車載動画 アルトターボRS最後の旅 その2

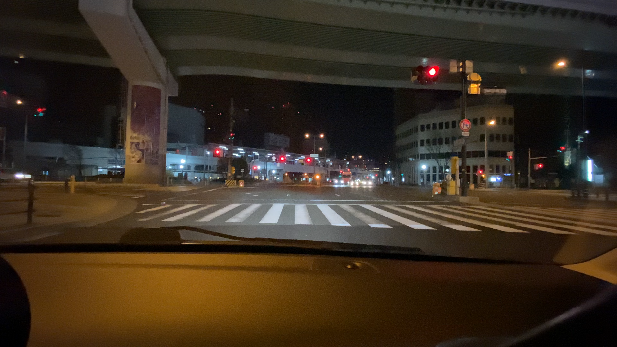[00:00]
はい、とろちゃんねるでーす今回はですね、前回の続きになるんですけど、前回からこの車、アルトターボRSの最後の ロングツーリングということで始まったんですけど、今走ってるところは大阪ですね、大阪の街中入ろうかなっていうところですよね
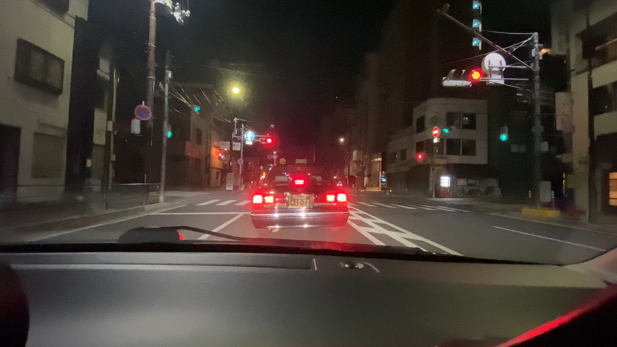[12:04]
取り締まりエリアですよすごいですね2時半まだ普通にお店は行ってますね1キロメートル先レベル3レーダー式取り締まりエリアですよ
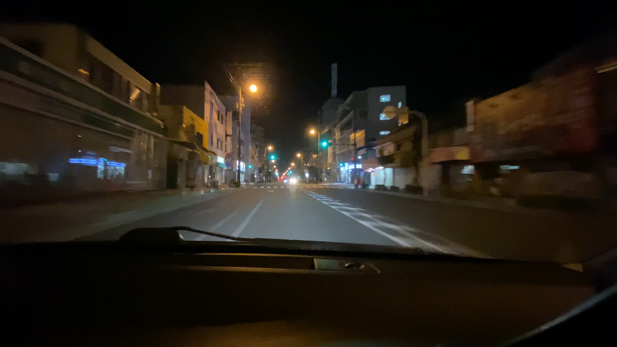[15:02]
まあ1号線はさっき言ったので曲がる感じなんですけどこっちの方が早いでちょっと右方向レベル3イーシュ検問エリアですよそんな感じで夜の夜中の大阪の街並みを走ってみる的な感じでしたということでこの辺で失礼したいと思いますご視聴ありがとうございました